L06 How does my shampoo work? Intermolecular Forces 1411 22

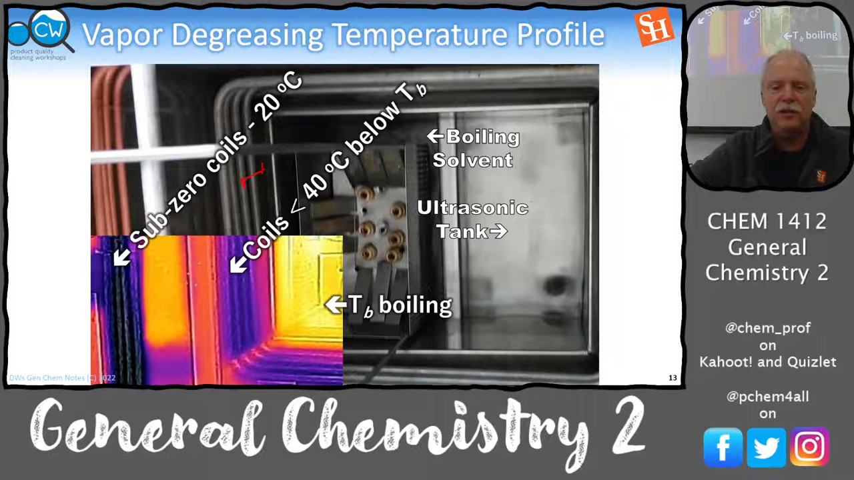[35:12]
And then we come back into the vapor and give it a rinse. These are about 40 degrees below the boiling point. And these are set at subzero. So minus 20 degrees C. And this is an infrared image that I took. So we have boiling solvent inside this tank in the vapor zone.